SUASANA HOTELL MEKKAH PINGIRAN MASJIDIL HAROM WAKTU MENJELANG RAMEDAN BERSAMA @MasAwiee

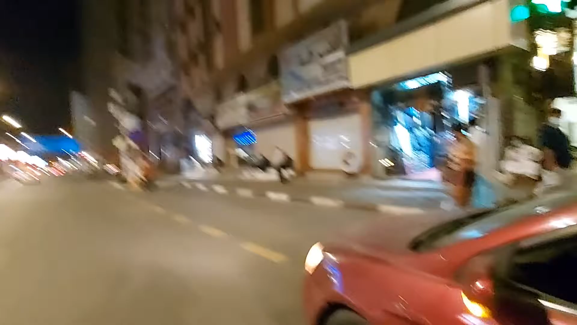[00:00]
Kita lihat banyak orang yang nongkrong-nongkrong ini disini menikmati suasana yang aduh pokoknya itu nikmat banget lah kota Mekan
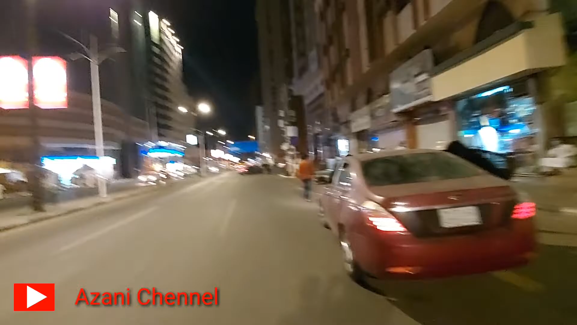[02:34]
Mengabarkan Malam Jumat yang penuh berkah ini Kota Mekah ini Sejuk banget ini azani ya Dingin Dingin sekali Nah seperti biasanya ya Kalau selesai isya Biar jam 9 tuh Duduk di luar tuh Nggak enak rasanya mas ya Bisa kita lihat Banyak orang yang nongkrong-nongkrong Ini disini Menikmati suasana
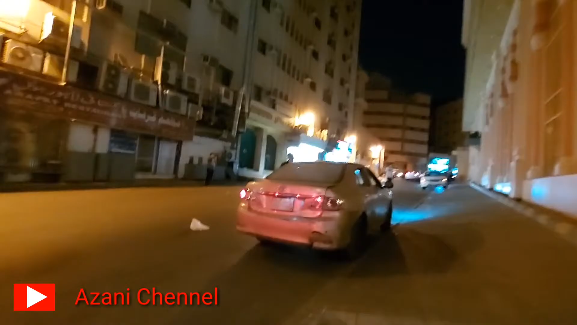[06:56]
pertokoan udah dibuka nih teman-teman tuh pertokoan dan toko-toko udah dibuka